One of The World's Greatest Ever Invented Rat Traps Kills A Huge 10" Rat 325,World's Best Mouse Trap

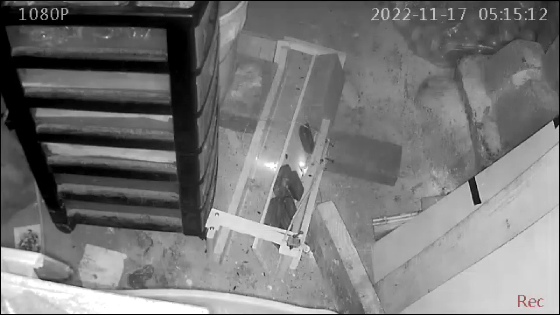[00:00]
All right guys, you see that, force down, you catch a big one, so in order to remove the chip, release, and reset the chip,